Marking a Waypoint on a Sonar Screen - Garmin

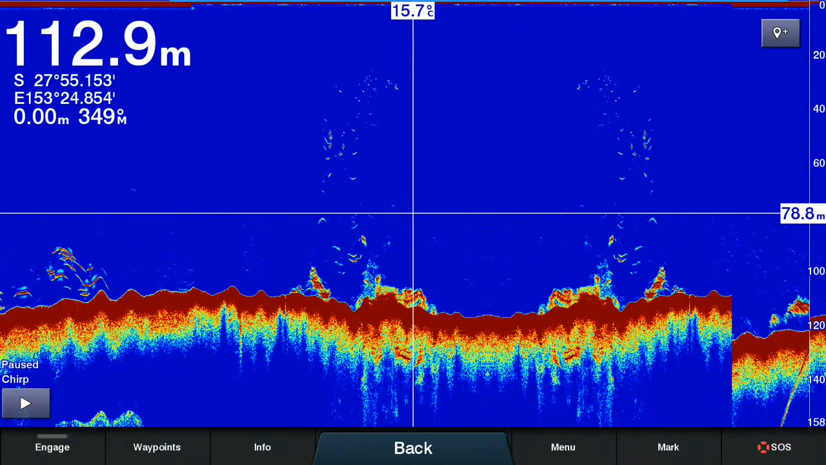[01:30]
On screen: depth 112.9 m, water 15.7°C
Again that will pause the sonar, bring up the crosshair and you simply tap on the area you wish to mark and press the waypoint button on the top right. And there you have your waypoint created.
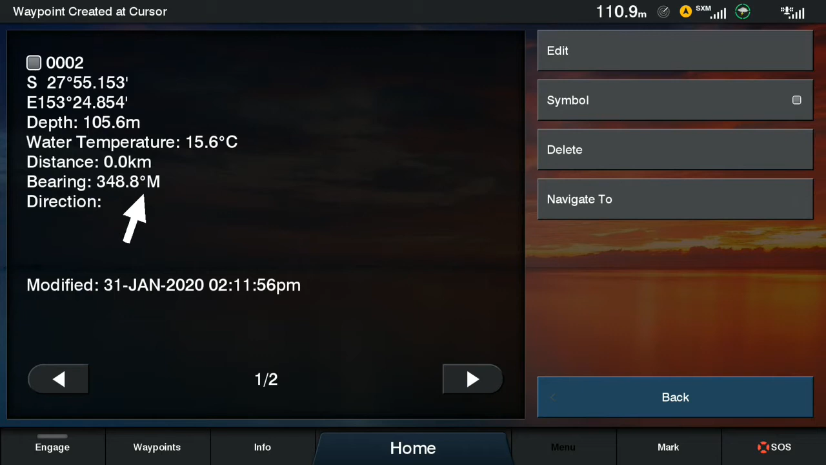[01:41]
Note that these same steps will apply to any sonar page that you're on. For example here we've demonstrated on traditional sonar but it will also work on clear view, side view,
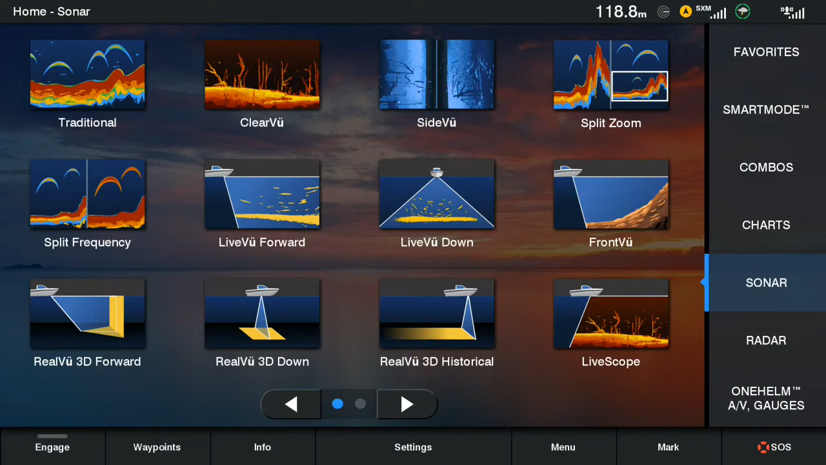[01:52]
any of the panoptic sonar options including live scope. So we'll demonstrate this again on side view this time.
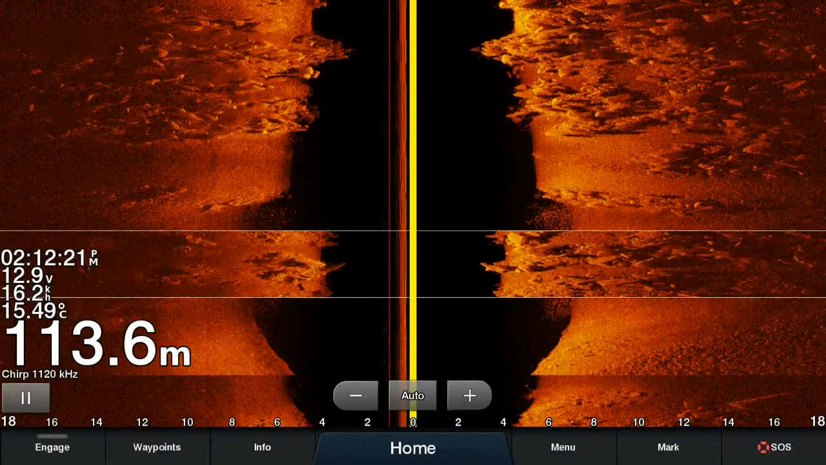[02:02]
On screen: depth 113.6 m, water 15.49°C
So here we've got our side view scrolling there and again you can do this either of the two ways. Either by pressing the pause button on the bottom left or pressing and dragging on the sonar screen. As you can see that has paused the sonar, brought up the crosshair and again you simply tap on the area you wish to mark.
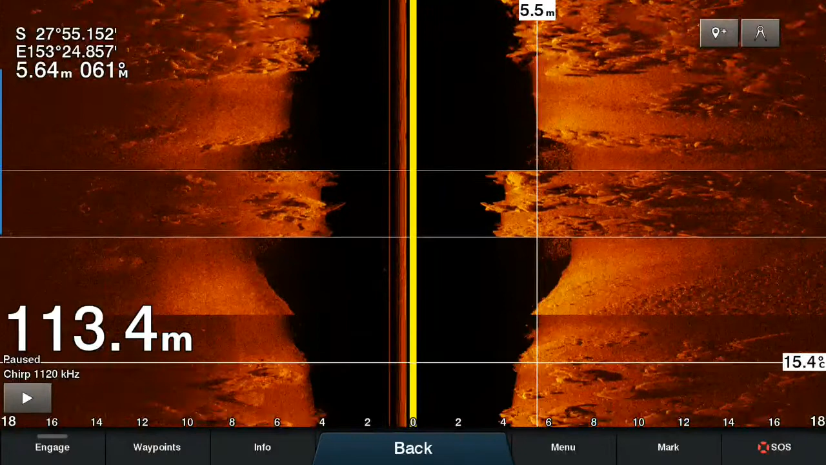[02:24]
On screen: depth 113.4 m
If it's something you've missed and it's already scrolled past on the screen, you can rewind your sonar by pressing and dragging to view your sonar history and then simply tap on the area you wish to mark and press the waypoint button on the top right and there you have your waypoint created.